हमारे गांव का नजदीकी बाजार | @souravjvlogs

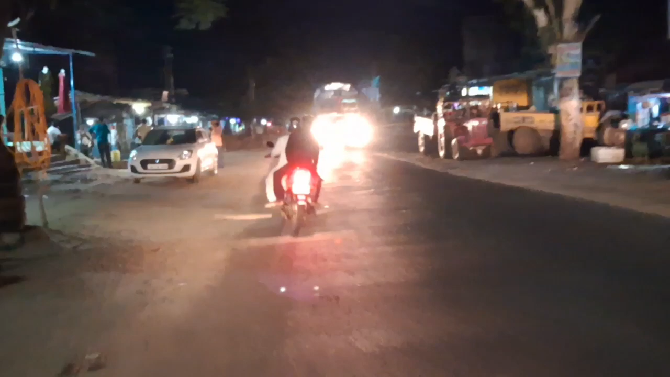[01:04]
हैं दोस्तों यह हमारे जाओ का नजदिकी मार्केट है
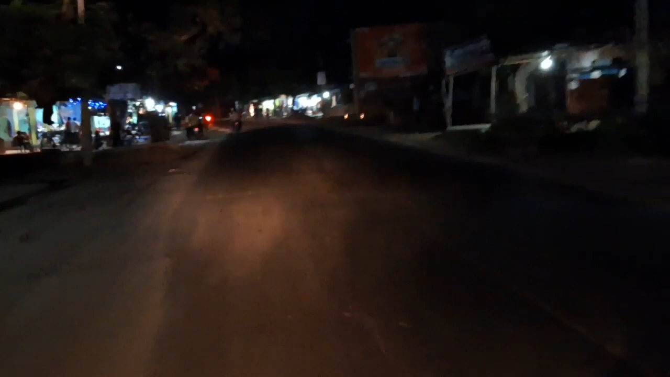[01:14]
इसका नाम खतर यह बजा रहे हैं अब देख सकते
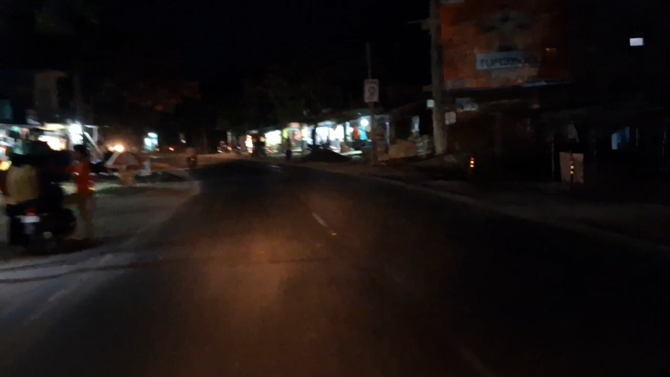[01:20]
हैं अब देखिए यहां पसे सारा चीज बवस्ता इस मार्केट में है इस बता सा मार्केट है लेकिन सब कुछ मिलता है आप आप देख सकते हैं आपको
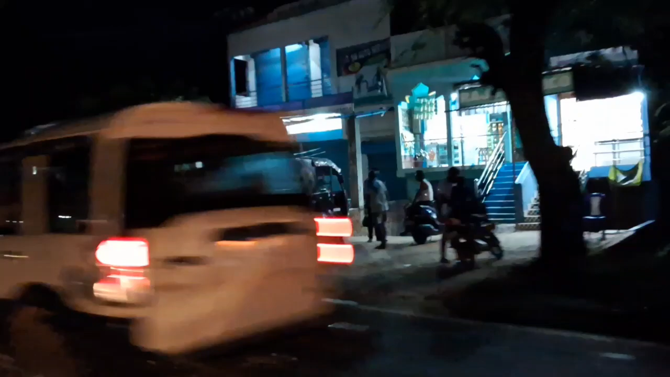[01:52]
दिखाई देदी आओगा तो छोटा सा मार्केट है लिकिन बहुत
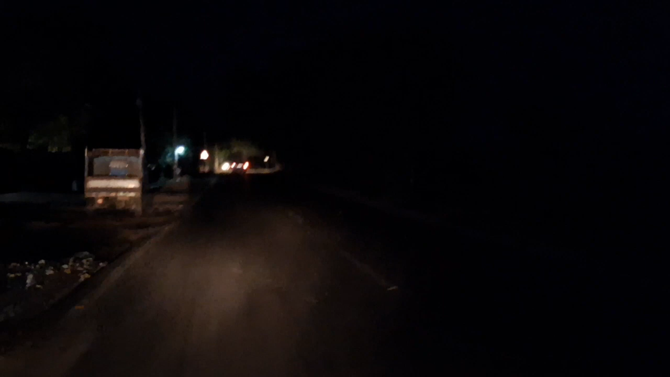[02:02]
बढ़िया हैं तो चलिए और आपको दिखाई देदी आओगा तो छोटा